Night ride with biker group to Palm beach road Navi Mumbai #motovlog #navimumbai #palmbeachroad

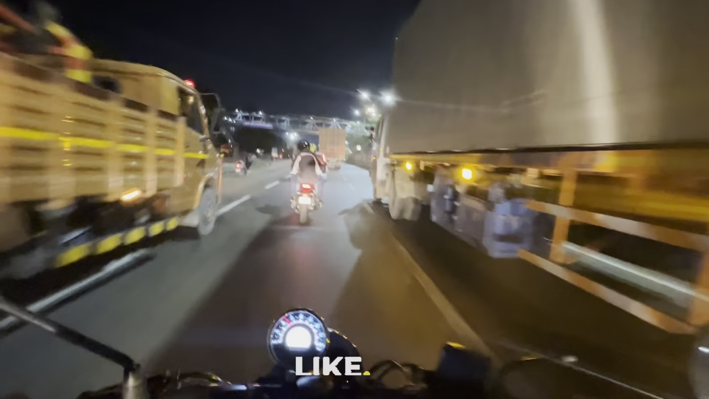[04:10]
बजे भी ट्रक्स दूई रहे हैं
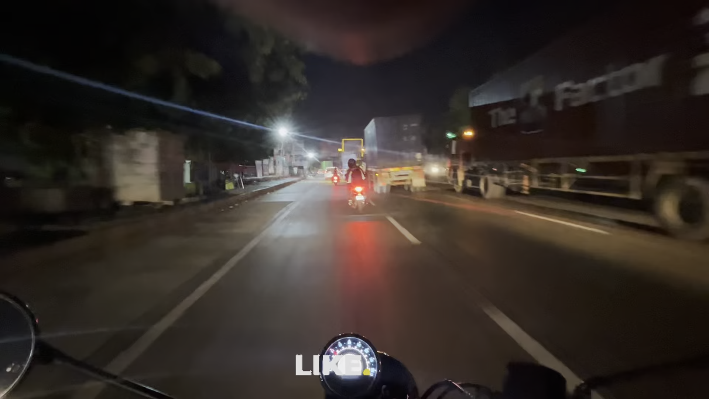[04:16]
वाँ अपने उतना ट्राफिक एक्सपेक्ट नहीं किया था नहीं
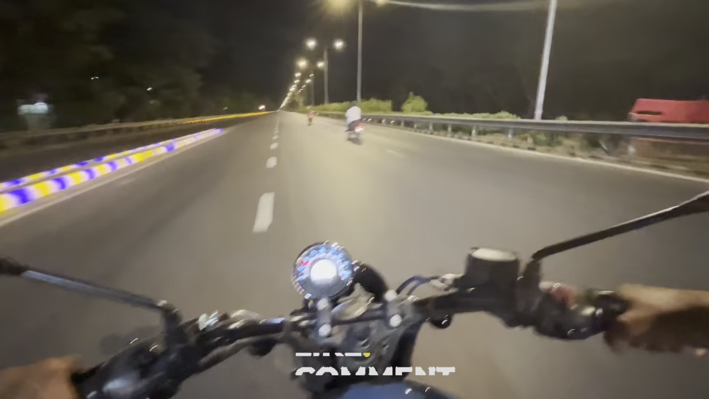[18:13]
बाद का हम लोग ते साइड कि अभी हपन जाएंगे पाम बीच को वो वह क्या दता है या अपनी बिल कुले जर्फबन शनो अब भगाते है आओ देखो अब भाई तो भगाते है आगे निकल गया अब भी अपन पीशे जाएगे जो ज़ाएगे जर्फबन शनो